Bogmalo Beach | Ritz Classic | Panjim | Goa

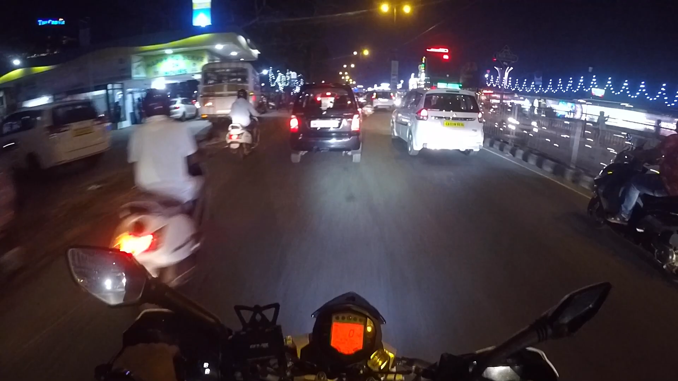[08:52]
क्योंकि ये मेरा लास्ट डे है गोवा में, तो यहाँ के खूबसूरत नज़ारे देखे बगैर मेरे को चैन नहीं मिलता था।
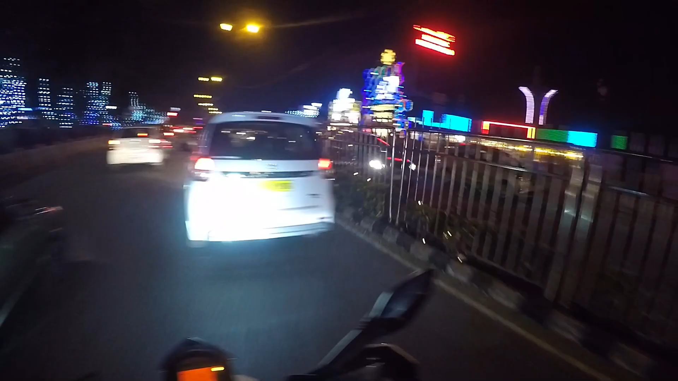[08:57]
सो ये लाइटिंग स्पेशली जो क्रिसमस में न्यू ईयर के लिए वगैरह की जाती है यहाँ पे,